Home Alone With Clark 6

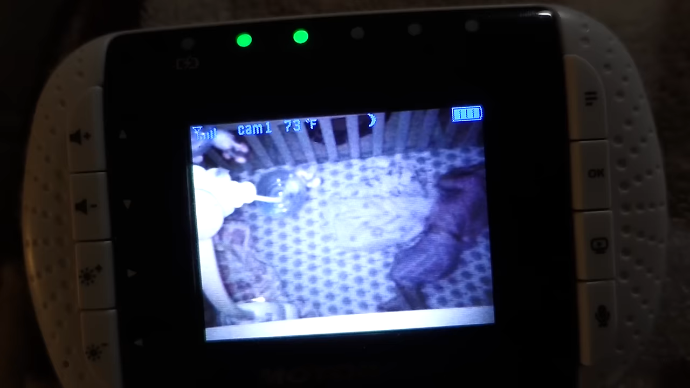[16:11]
He's awake. Clark slept for 3 hours. It's a 4:15 right now.